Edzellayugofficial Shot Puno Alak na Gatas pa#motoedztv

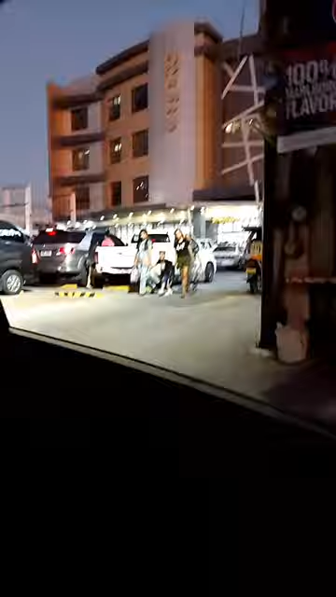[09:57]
Ayan, ayan nga pala yung RCS dito sa Kapas. Napakalagi, diba? Sa mga hindi nakakaalam, dati rin nga pala ako nagtrabaho dito.
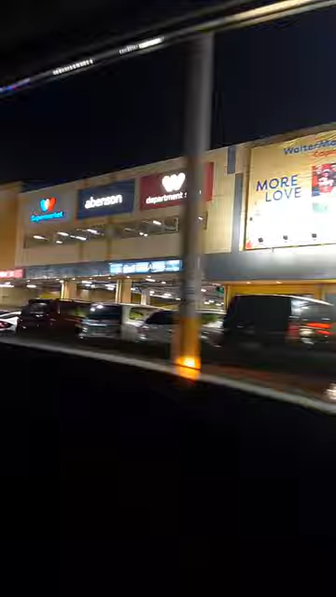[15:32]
Alos ilang, wala lang ito, metro. Ayan yung Walter Mart.
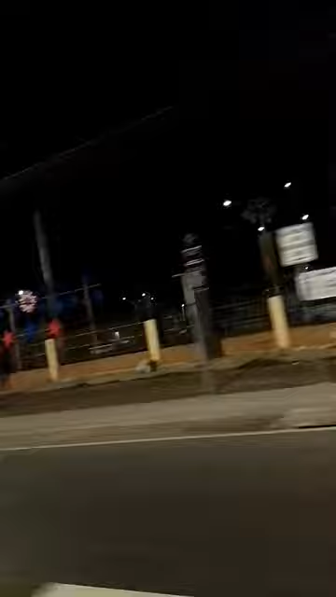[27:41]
Baka ma-high blood siya. Kaya kailangan na rin niya magpahinga.
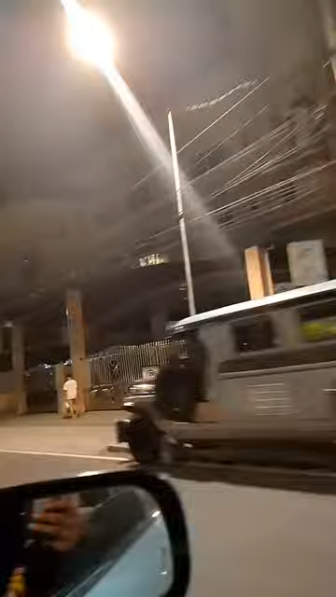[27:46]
Kaya ihatid na rin namin siya dito sa may susuba. Ayan. Tamang road trip lang muna kami ni paring ito pera. Kasihatin namin si paring Raymond sa kanila. Nasa ganun makapagpahinga na rin siya.
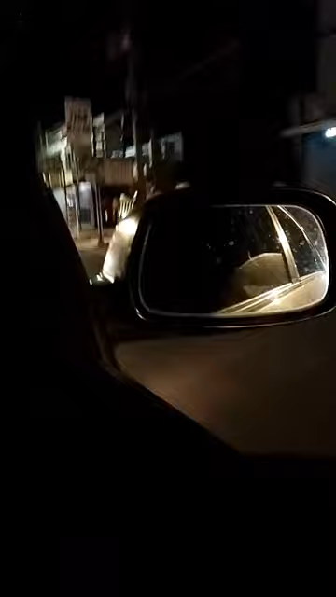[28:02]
Puro na lang kasi alak yung hinahatopag ni paring Raymond. Pare bawas-bawasan mo na yan. Puro alak. Ayan guys napaka liwalas na daan. Alas mag-aating gabi na rin kasi eh.